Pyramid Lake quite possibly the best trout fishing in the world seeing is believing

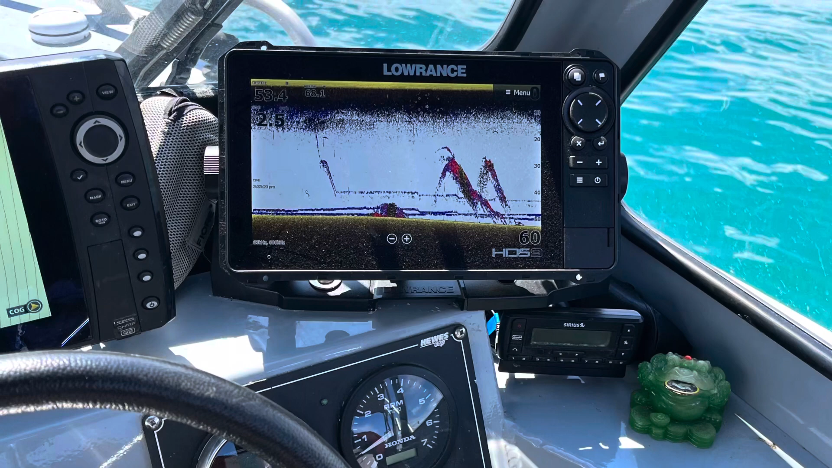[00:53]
Bait's starting to school up, and the fish are on the bait, so let's see what we can find down there.